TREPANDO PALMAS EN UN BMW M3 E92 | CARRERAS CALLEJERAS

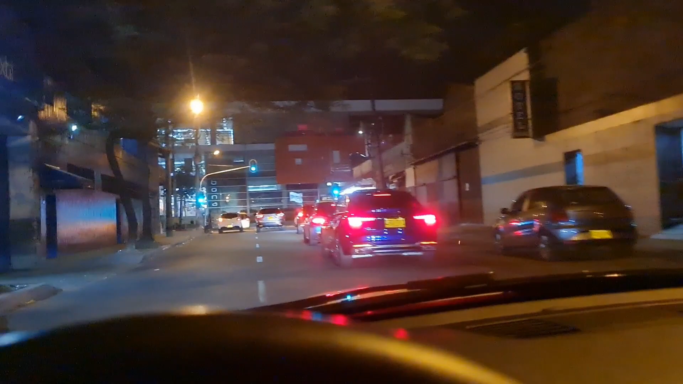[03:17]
Bueno, muchachos, aquí vamos escuchando las bailables, pero vean con qué vamos trepando. Vamos a perseguir el 240.
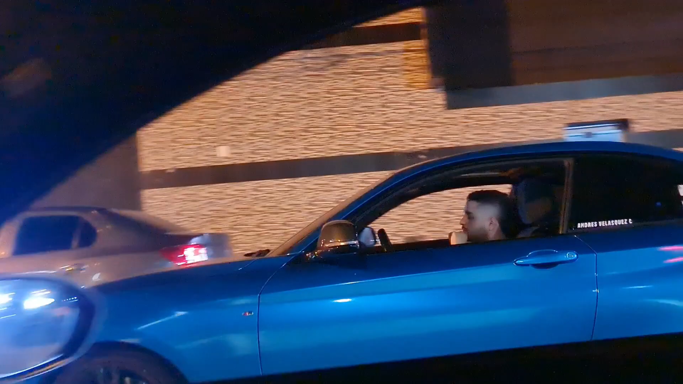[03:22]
Vamos a perseguirlo en el M3. Obviamente tengan en cuenta que ese 240 está a 6.2.
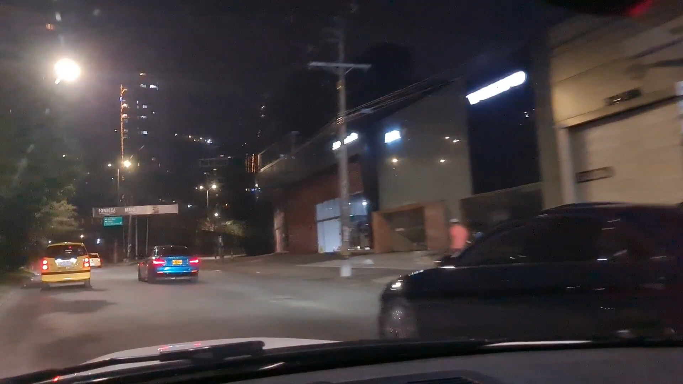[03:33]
Aquí hay un Audi A4, pronto así lo cogemos. Pero ese 240 duro de alcanzar. Tiene llantas semi-slick, el piloto es bueno.
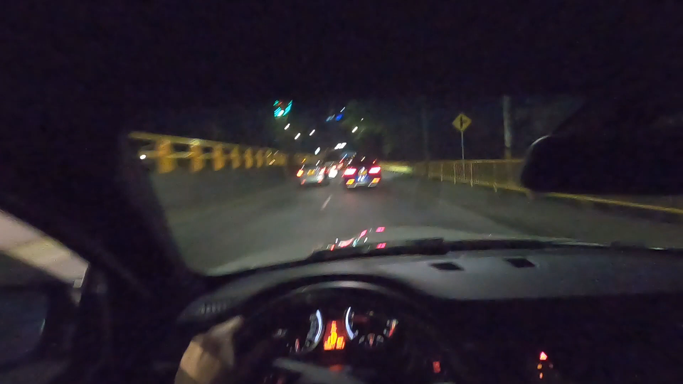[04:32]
Ustedes saben que toca acostumbrarse un poquito pues a que él saque la cola y a controlarlo. Estábamos mal acostumbrados al Cupra, pues que la tracción delantera ayuda mucho a manejar. Pero bueno, aquí vamos detrás del Audi, detrás tenemos Volkswagen, Fiesta ST, un 240 de Hill. Vamos a ver si nos alcanza para correr. Y vamos a perseguir este 240 muerte y este Audi. Y obviamente activamos el driver mod, modo demente.
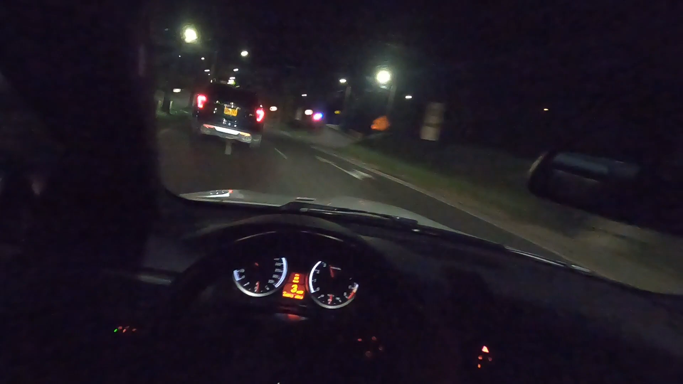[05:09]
Uf, mucho carro, estamos en diciembre. Mucho vehículo. Bueno, aquí nos fuimos. Este Audi, ¿por qué va como tan relajado? Va como de paseo, muchachos. Pensé que iba a subir rápido.
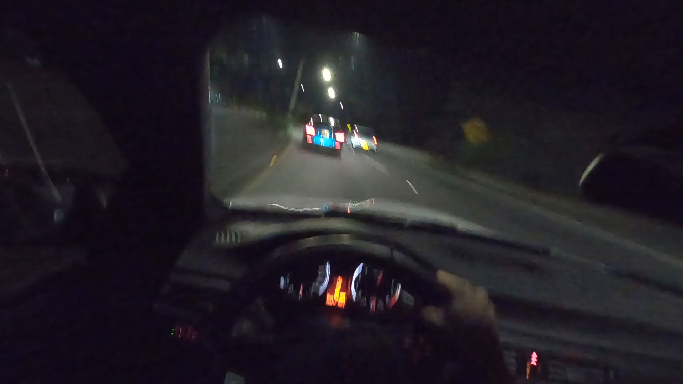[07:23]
Casi se lo pego. Muchachos, cruza más este M3. Créanlo o no, esos 240 van como de lado.
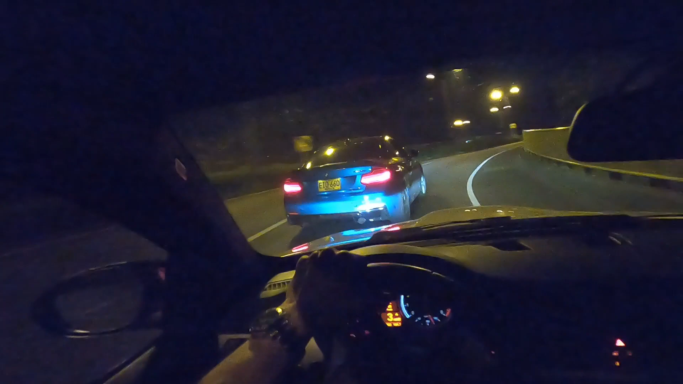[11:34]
Lo cogemos, lo cogemos, no se nos va. ¡Vamos! Vamos, vamos. Vamos, vamos, vamos, vamos súper calentados, pero vamos, vamos. Vamos, M.
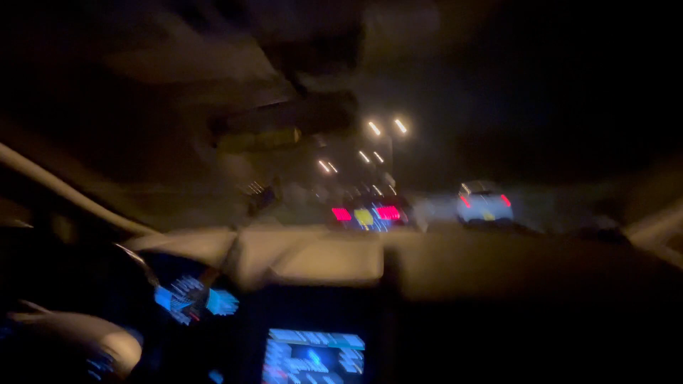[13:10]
Pasar Audi, a pasar Audi. Para afuera, para afuera. Chao, papá.
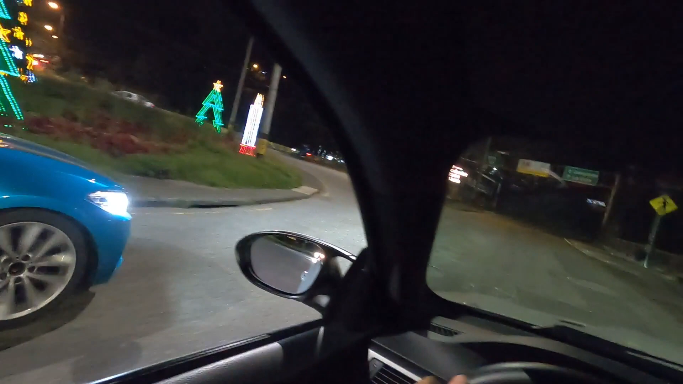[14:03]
Va, ah, por eso aquí de lado. Uy,